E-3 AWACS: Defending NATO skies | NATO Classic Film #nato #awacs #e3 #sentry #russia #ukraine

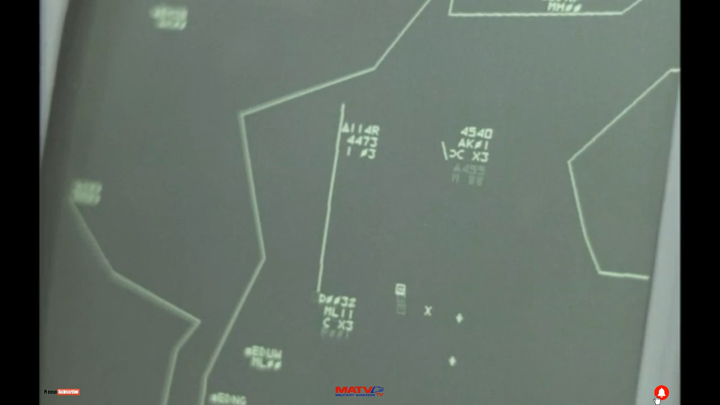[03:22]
looks down and records all movements within its scan. Ah, roger.
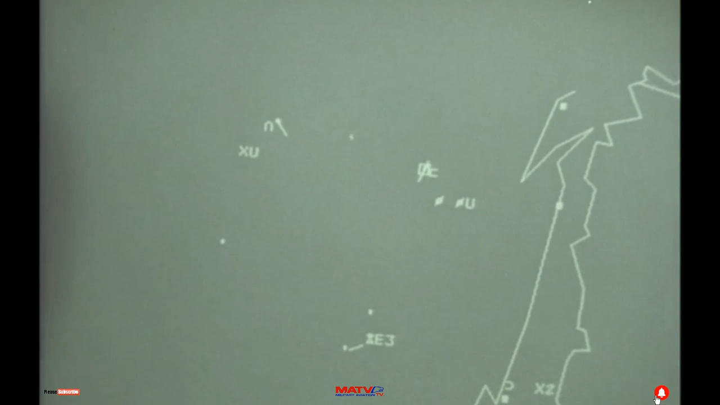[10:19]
We have no known traffic in that position. My assumption is unknown ID.
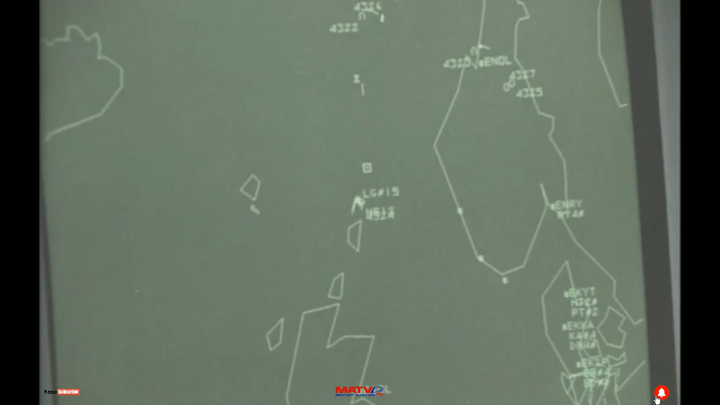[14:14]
Magic 5-0. Airborne during a four-hour watch are interceptors, air refuelling tankers,